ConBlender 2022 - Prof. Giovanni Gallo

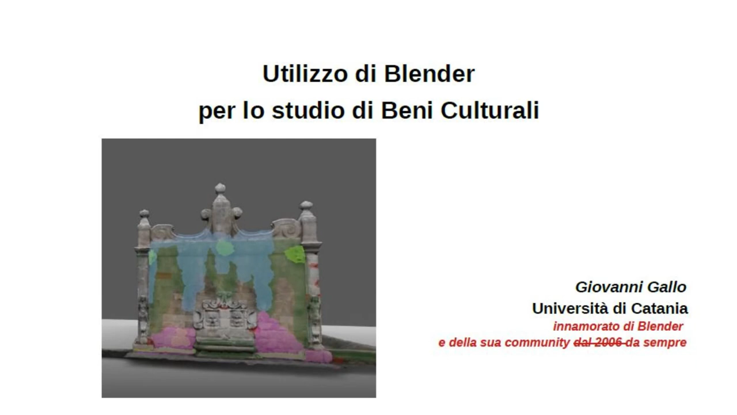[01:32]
Allora, ciò di cui voglio parlare oggi è più tecnico, vedete lì c'è una fontana che non è stata vandalizzata, ma è stata studiata nelle sue componenti, nei suoi ammaloramenti, e robe varie, ed è ciò di cui parlerò oggi.
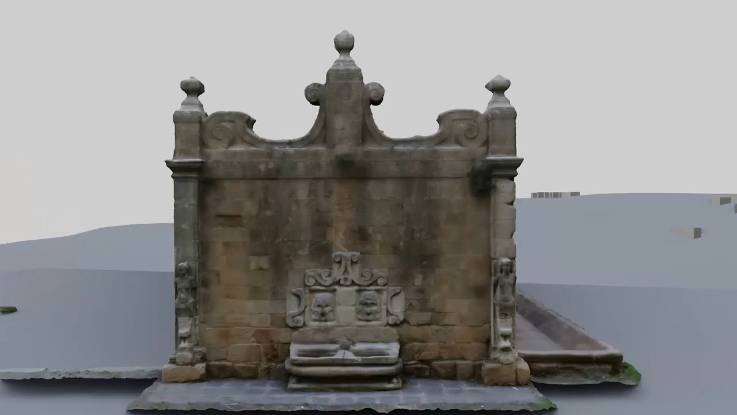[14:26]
È stata realizzata una scansione in 3D,
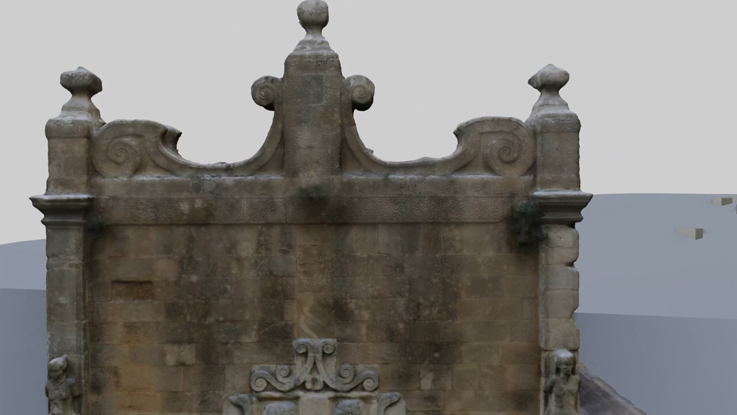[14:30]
usando Agisoft Metashape, un software commerciale, ed è stata fatta in fotogrammetria.
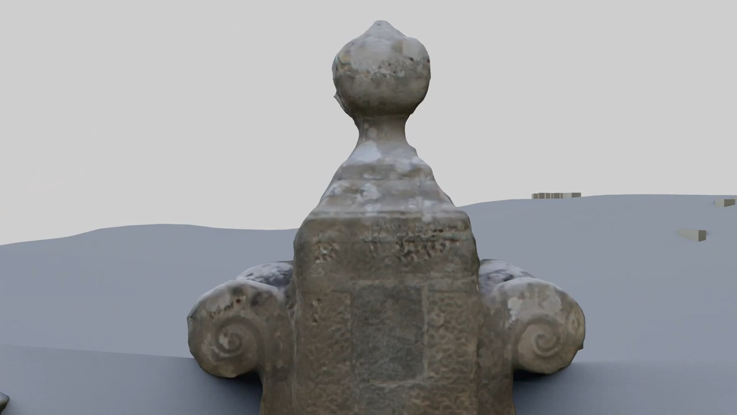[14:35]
Il monumento è stato ricostruito in ogni sua parte,
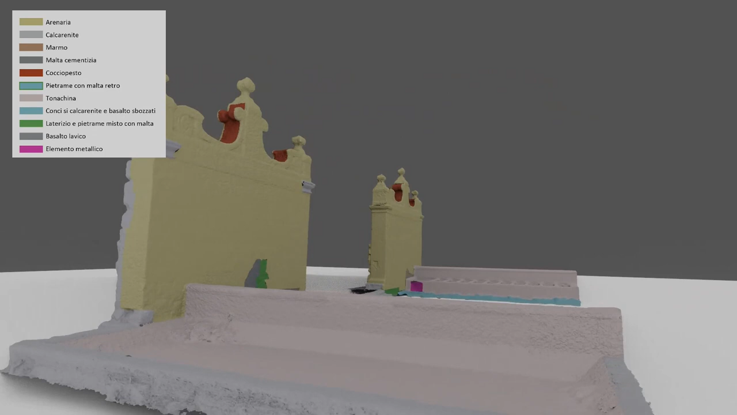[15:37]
Quindi si realizzano queste mappe, che vedete qui a falsi colori, che fanno vedere cosa è muratura, cosa è pietra, cosa è ferro,
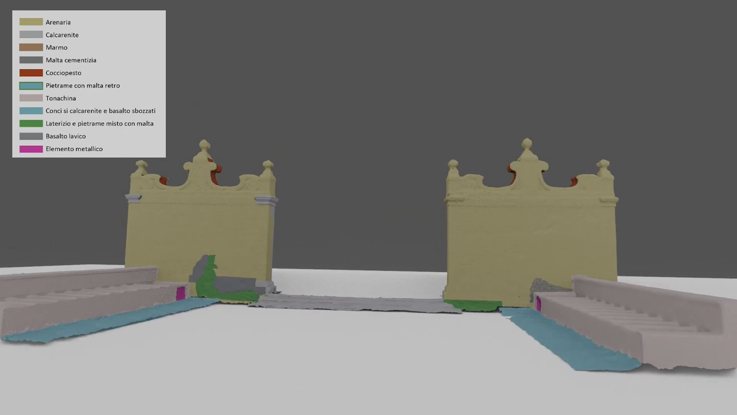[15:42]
quali sono gli interventi più recenti, quali sono gli interventi più antichi, dove ci sono i maggiori pericoli.
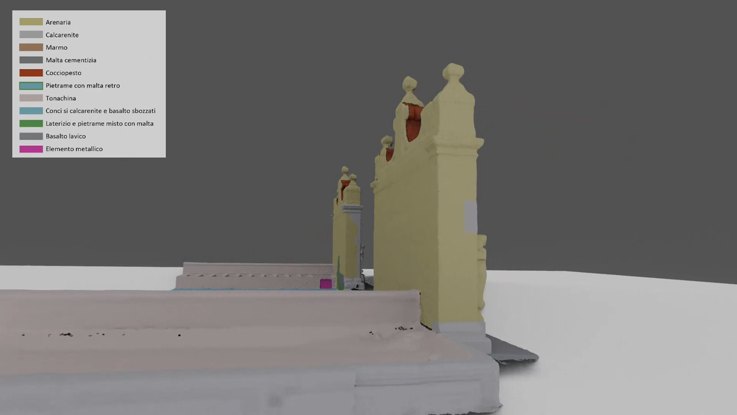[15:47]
Questa è una mappa dei materiali di costruzione,
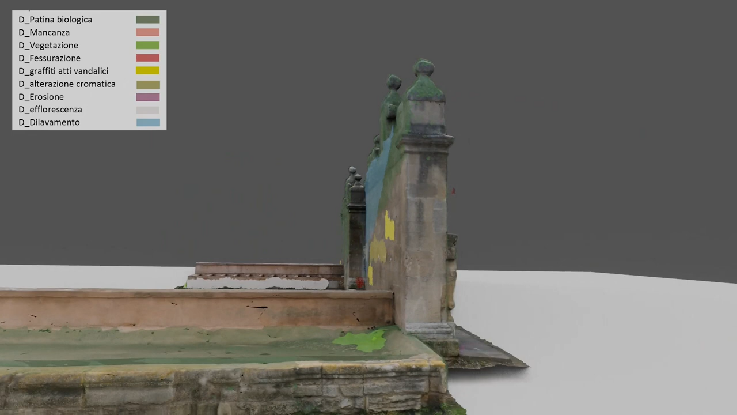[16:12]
Come si realizza una mappa del genere?
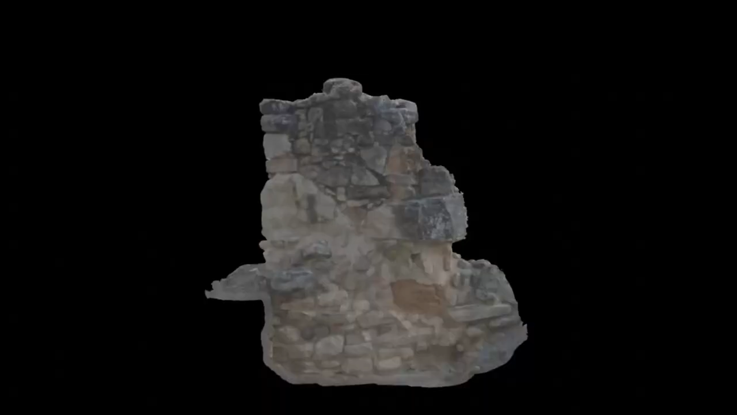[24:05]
Allora, come vedete, questa è una tipica unità muraria.
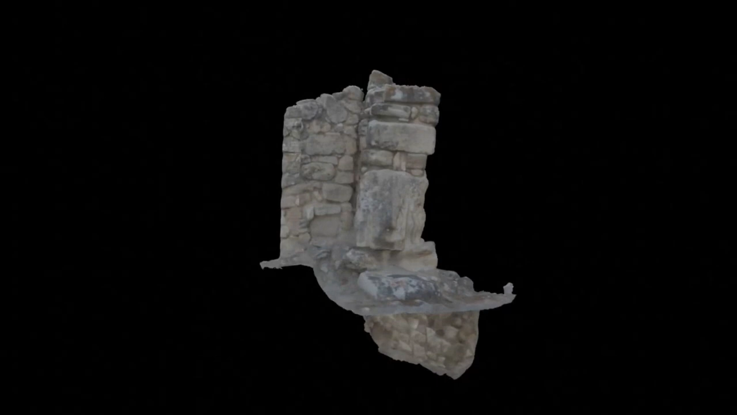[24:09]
La vedete bucata da un lato perché quel lato non è stato scansionato.
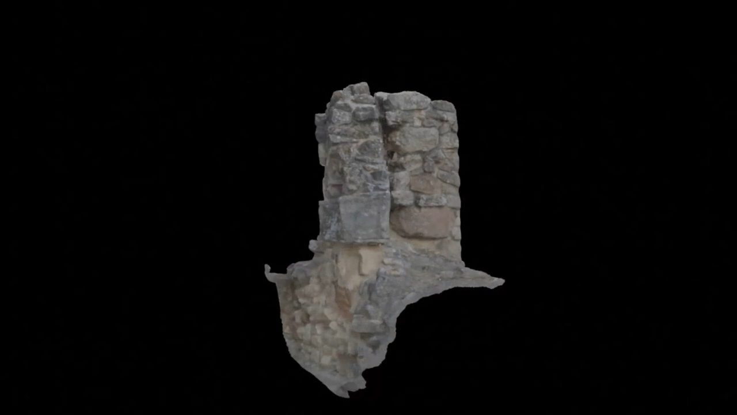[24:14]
Questa è la scansione originale.
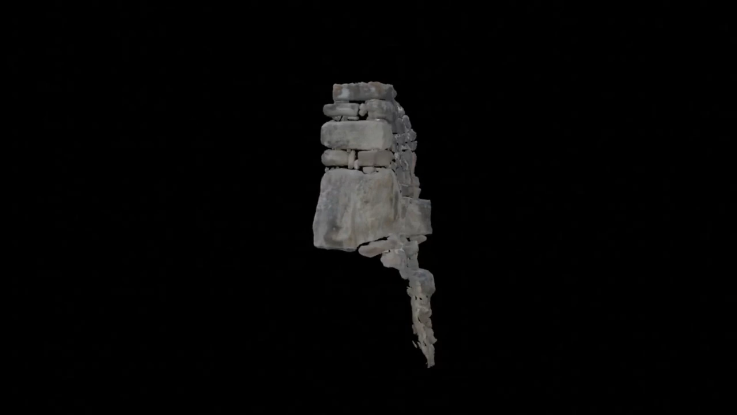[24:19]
Questa è ciò che viene fuori una volta che se ne individuano le singole pietre.
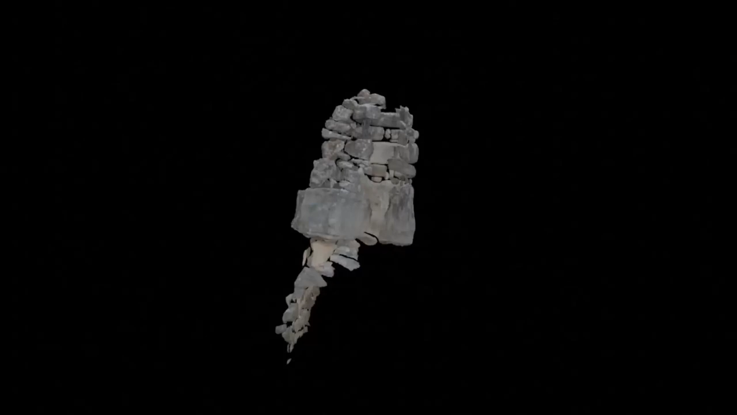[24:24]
È stato un lavoro certosino, fatto manualmente dagli archeologi,